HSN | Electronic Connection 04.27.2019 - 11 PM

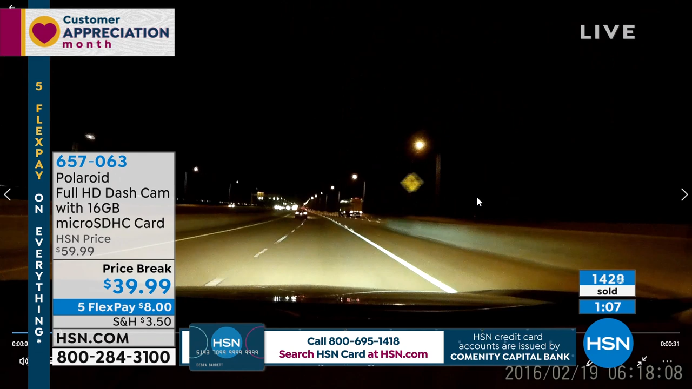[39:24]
Or if it's in the middle of the night. You know, this is one of those mornings I'll often come to HSN, or you might come to work before the sun comes up. I can see everything from the truck to the vehicles on the left side to the streetlights ahead of me. You see absolutely everything, almost like it's daytime, because it has a sensor that adjusts to daytime and also adjusts to nighttime. And sometimes, you know, you could be driving along the way, and then here a car just pulls out right in front of me.